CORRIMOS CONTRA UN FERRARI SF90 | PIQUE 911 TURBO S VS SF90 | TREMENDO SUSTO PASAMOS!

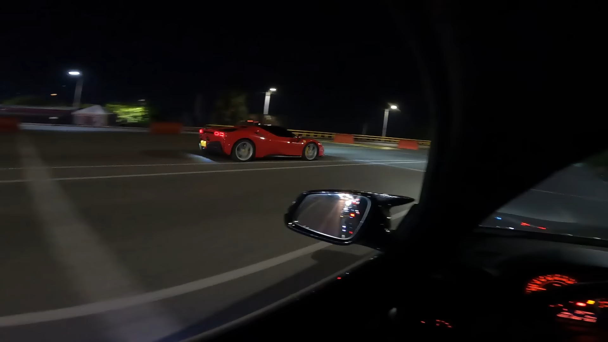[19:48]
ahorita que nos bajemos y les vamos a traer de Ferrari. Vean el Ferrari ahí, uff. Vean eso.
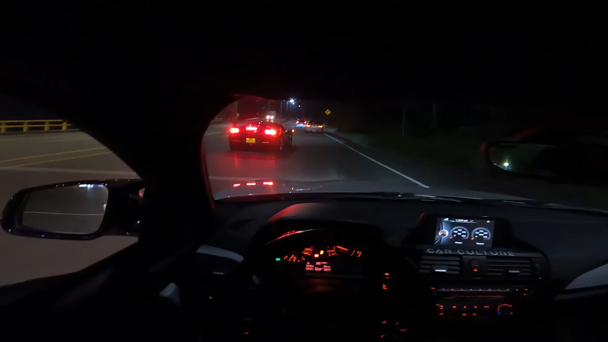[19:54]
Vean eso, por Dios. Estamos en un BMW 235 de Car Culture Colombia, por si no conocen el canal Car Culture Colombia.
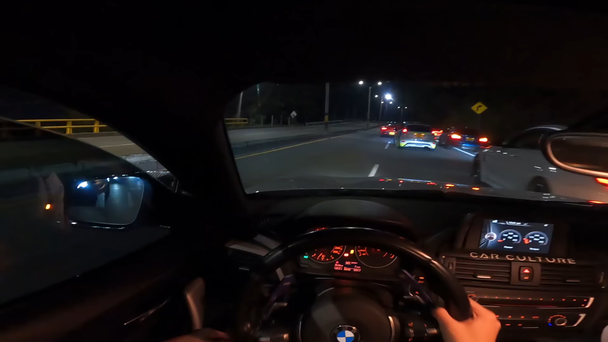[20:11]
Para allá adelante está el 911 Turbo S, M4.
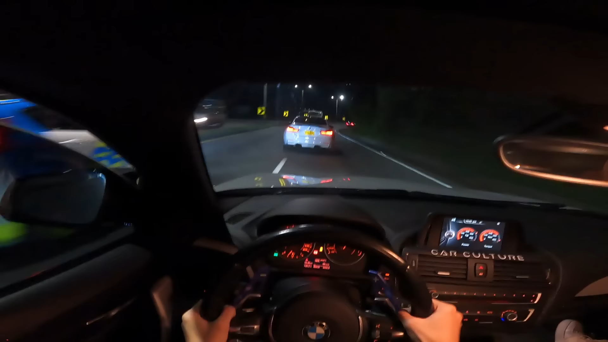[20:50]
Bueno, nos pagamos al ST. ¿Y cómo me cuento que venir al lado? Pues no, para que yo sé. ¿Sabes qué? La mejor forma de darle cuenta es que. Intentas para el M4 ahí, pero no nos dio vía. Pero si no lo podemos pasar, nosotros vamos más rápido que él.
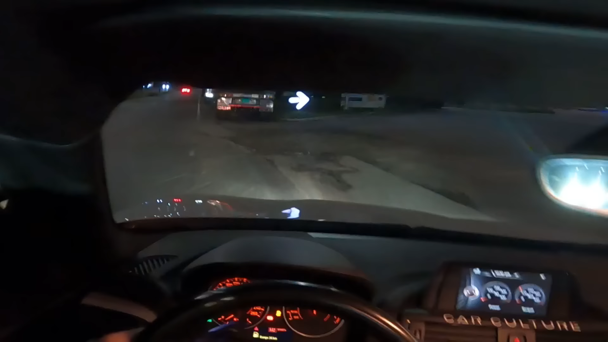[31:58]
Mira, está frenando, ese man está frenando.
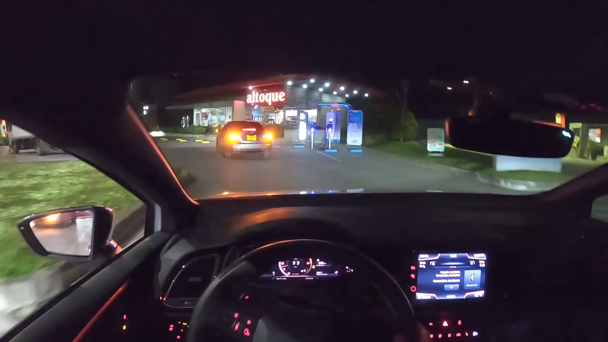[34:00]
Carra, que ahora está botando humo, muchachos. ¿Qué le habrá pasado?
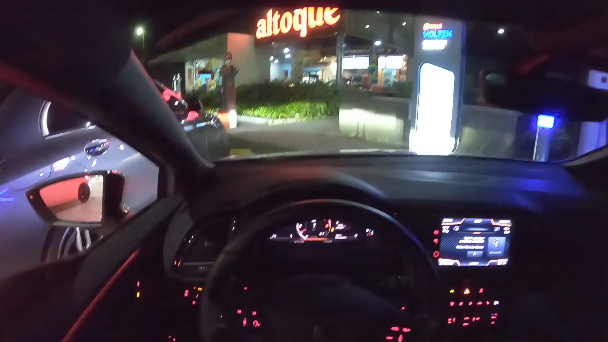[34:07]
Este es eléctrico, esto lo vamos a parquear aquí con los eléctricos.